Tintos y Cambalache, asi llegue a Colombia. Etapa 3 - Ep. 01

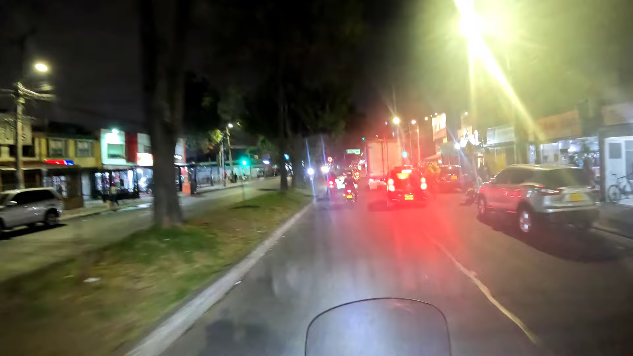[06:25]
y ahora me estoy yendo con Clarita acá adelante a encontrarnos con Juan, que es otro amigo acá de Colombia, y nos vamos a un evento que se llama
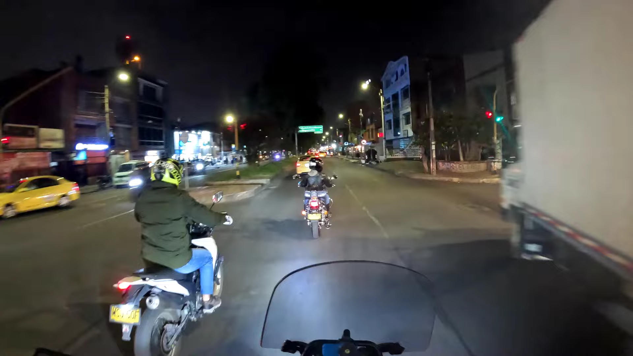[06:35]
Tintos y Cambalache, creo que es el nombre del lugar, del evento, ¿no? Entonces son un montón de motos que se juntan,
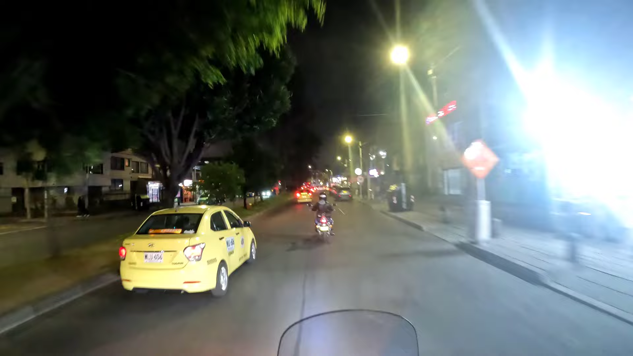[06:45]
por lo que entiendo, y bueno, se toma café y se, creo que se
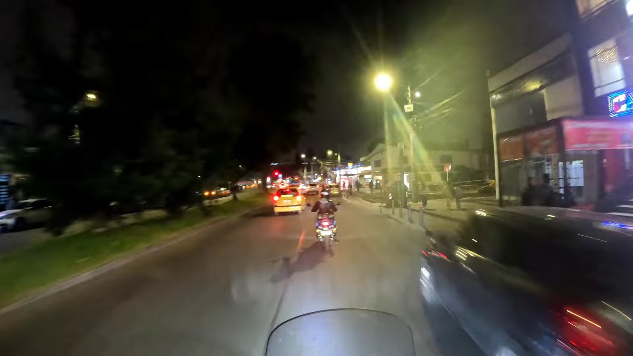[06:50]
intercambian cosas y se venden cosas y demás. Así que para ir a chequearlo nomás, nos vamos a ir con mucho cuidado porque es de noche y tengo todas las luces prendidas. Pero acá Clarita está haciendo uso de su especialidad colombiana,
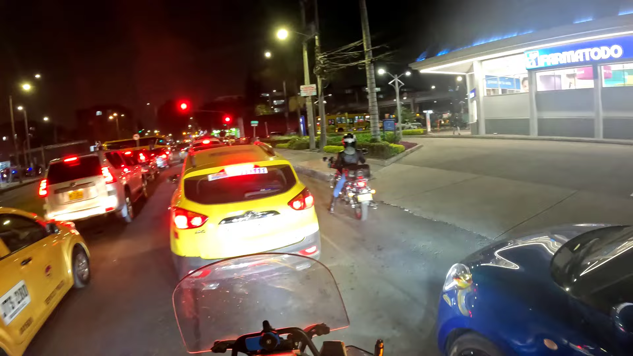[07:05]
metiéndose en cosas. Acá se supone que podemos llegar a encontrar a Juan. Si no está acá, nos vamos nomás porque no se espera nadie para un tinto.